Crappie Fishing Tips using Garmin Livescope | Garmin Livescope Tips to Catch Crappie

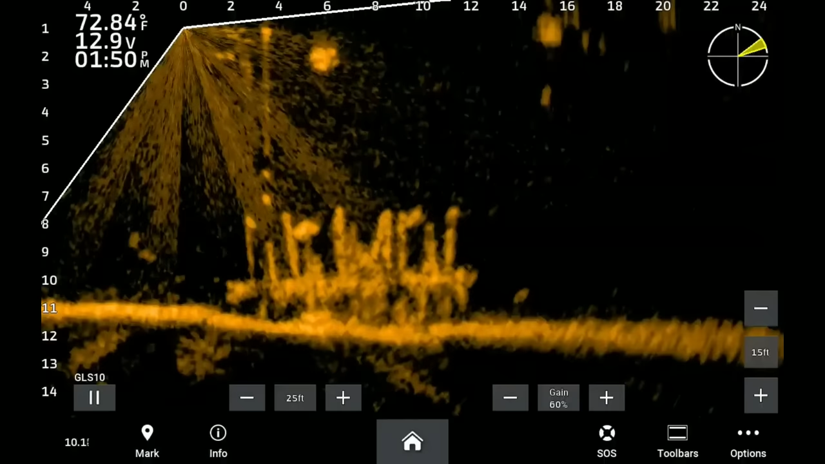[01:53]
On screen: water 72.84°F
What we have here is a piece of structure with a few fish on it, and I'm gonna tell you, I got some wind blowing on this day out there, 15-20 miles an hour, and you can see that I got some resistance pushing me back. And at times, you know, a little breeze can be good, especially if the fish are not spooky. But what I'm doing here is just playing around.
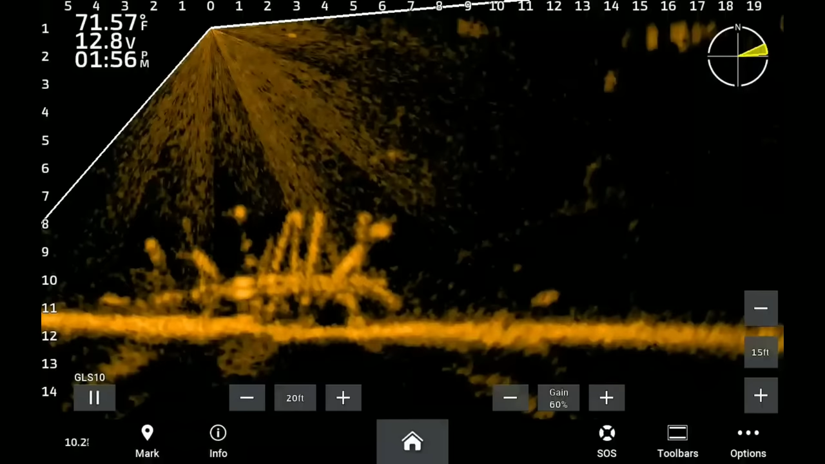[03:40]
On screen: water 71.57°F
The fish there was an inactive fish, and I don't spend much time. I know that this bait that I have on is a perfect bait. It's working great. We put a full limit in the boat on my guide trip earlier that morning. Out here just doing me a little meat run right now. But boat control is so critical, guys. And you see how the bottom is shaking up and down right there? Right now, even during the week, man, we got so many boats out on the lake. During the week seems like a weekend. Now, that fish left that piece of structure. I'm gonna see if I can't chase him down and present that bait to him again.
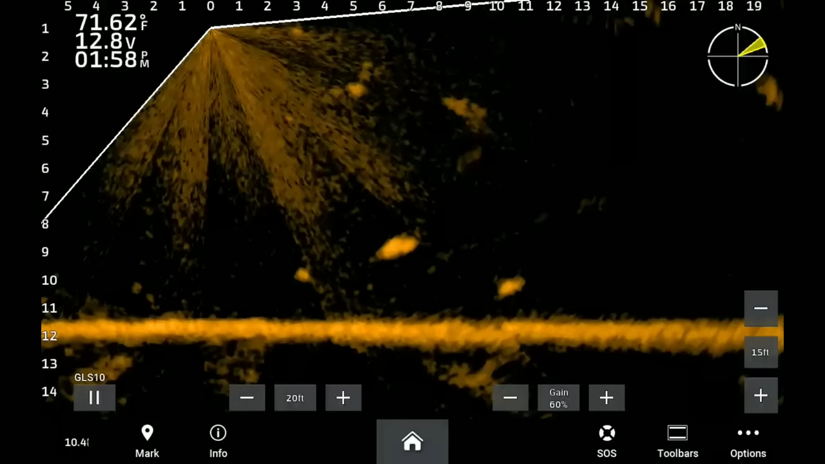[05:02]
On screen: water 71.62°F
Y'all are gonna get a laugh out of this one. Yeah, that was an old gar, but I'll tell you this.
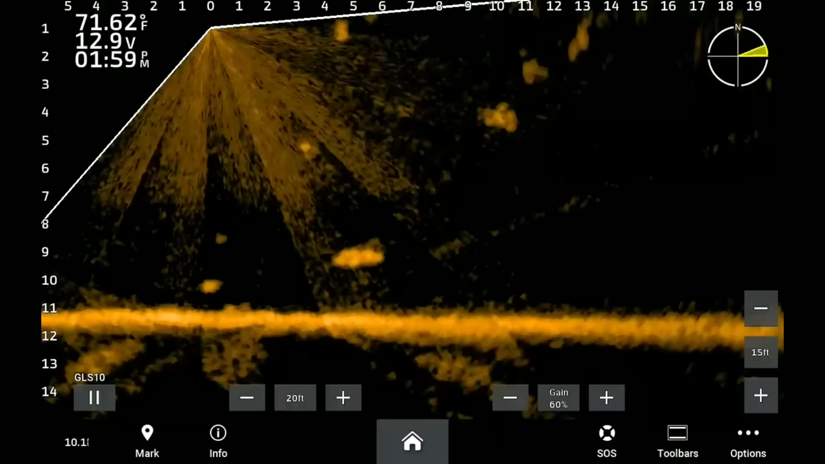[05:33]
On screen: water 71.62°F
Those old things put up a good fight, and I ain't scared to catch them. They put up a really good fight. Let's see if I can put a hook in him.
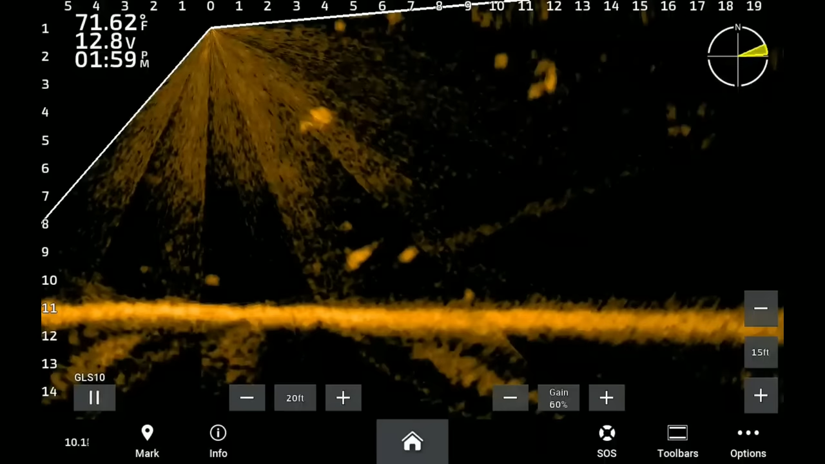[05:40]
On screen: water 71.62°F
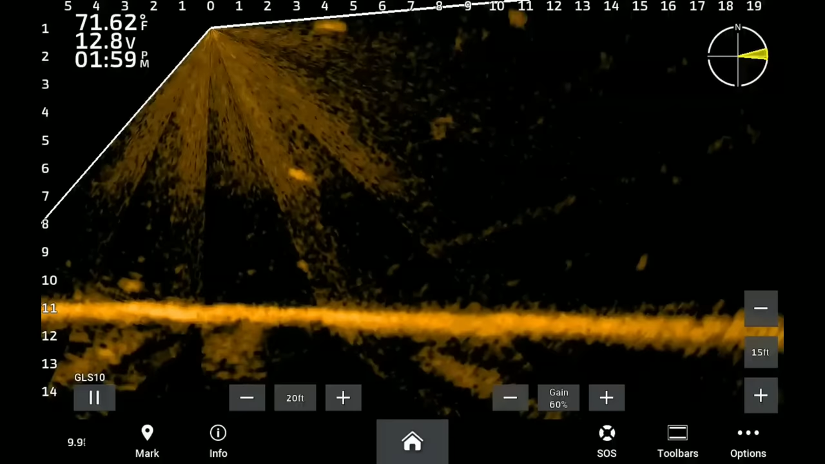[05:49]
On screen: water 71.62°F
Those old gar, if they're facing towards you or away from you, they are a perfect circle, just like a crappie.
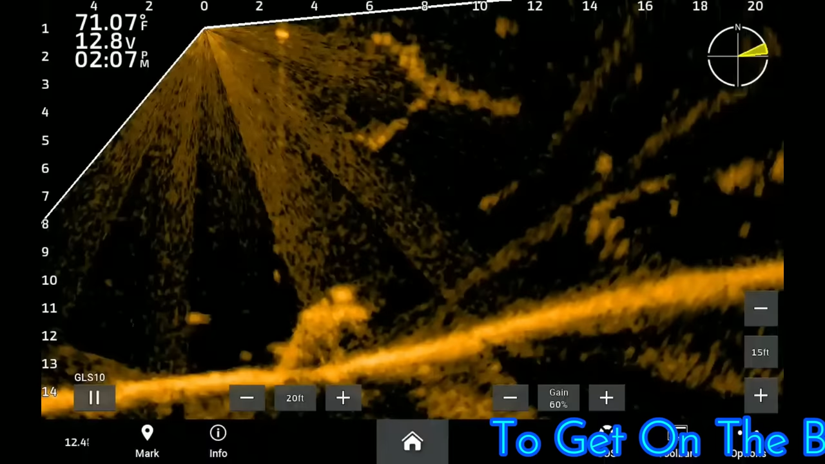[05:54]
On screen: water 71.07°F
You have to really pay attention to them sometimes, because if you don't get a good look at them,
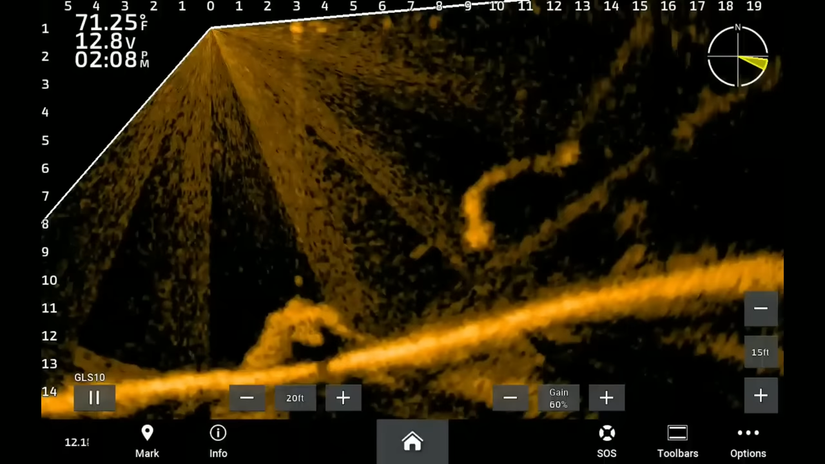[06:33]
On screen: water 71.25°F
Something that I find quite often. This fish has him a spot on this little brush pile right here that where he's protected from the sunlight or something, but I cannot work this jig in there to him.
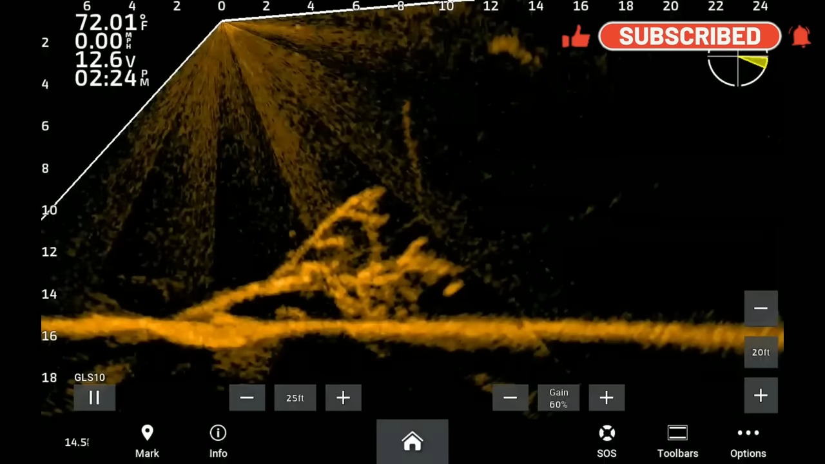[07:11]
On screen: water 72.01°F
I can get that jig really close, but one thing that you have to pay attention to is you need that jig the same brightness as that fish, or you're not lined up with it. And you can see that jig up under that branch right there a little bit, but I just cannot get that jig in there to this fish.
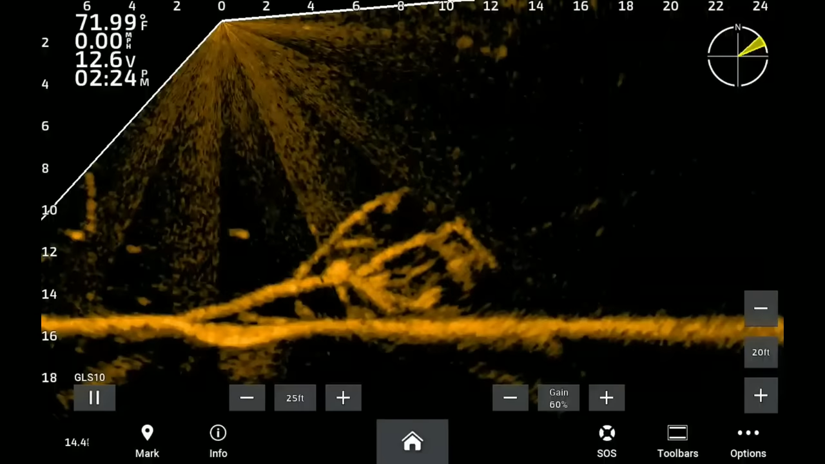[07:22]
On screen: water 71.99°F, speed 0.00 mph
And I see it quite often. Those fish will get buried in that structure. You can see that fish, but you just cannot get that jig to them.
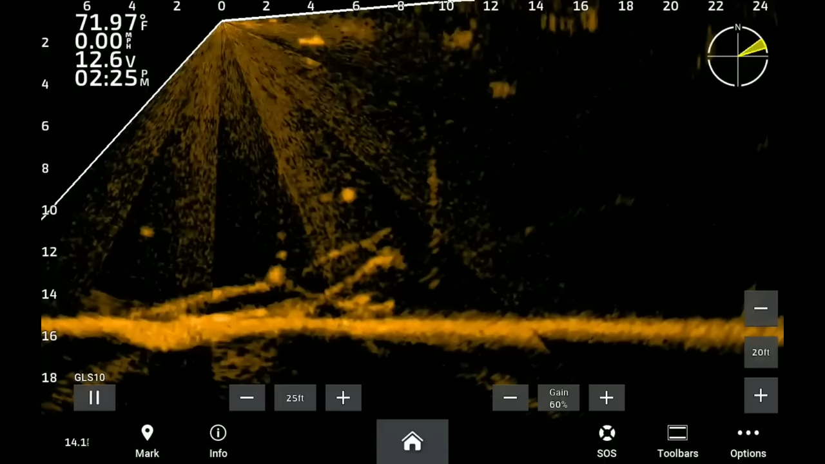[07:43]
On screen: water 71.97°F, speed 0.00 mph
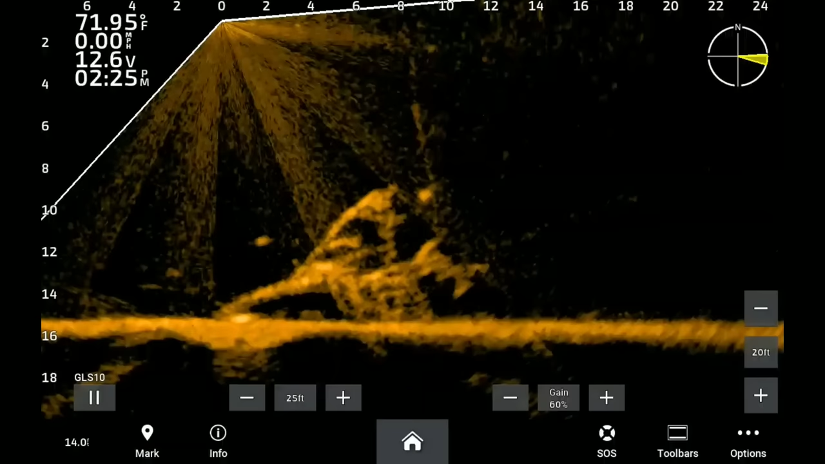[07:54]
On screen: water 71.95°F, speed 0.00 mph
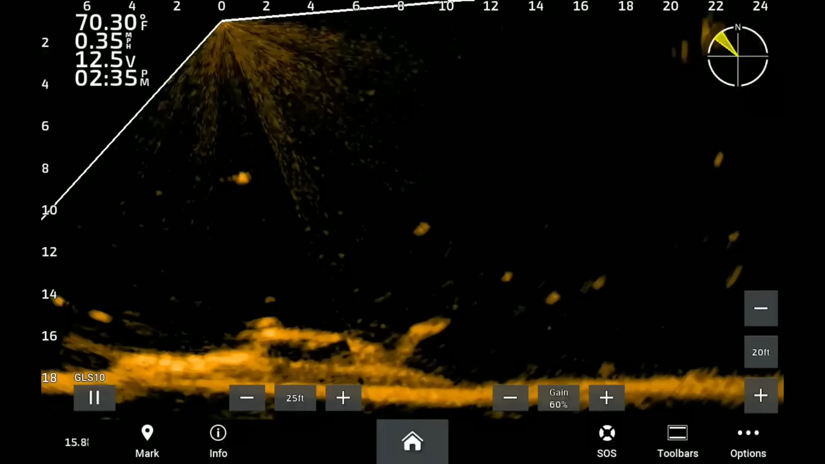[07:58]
On screen: water 70.30°F, speed 0.35 mph
I couldn't get the angle that I wanted on this shot right here. I think it goes without me saying what this deal is right here, but I'll have a better angle when it's not so windy on another video. And this thing shows up really good, and you can really, really tell what it is. And it even looks like the trunk is up on this thing. But like I said, the wind was, it was really windy this day.
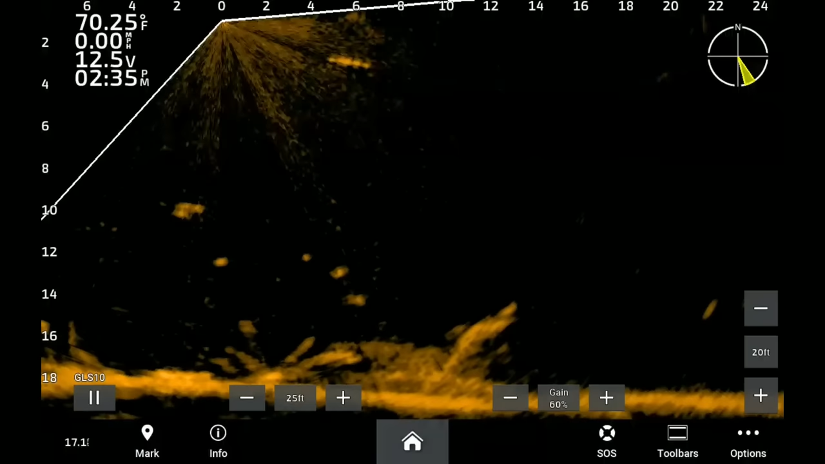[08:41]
On screen: water 70.25°F, speed 0.00 mph
There was a lot of boat traffic. So you'll see the bottom fluctuating up and down, and that's just wakes, you know, from other boats that's causing that. But this thing has been on the lake or under the water for a long, long time. I even seen it on, back when side imaging first came out. And it's been up under the water for a long time.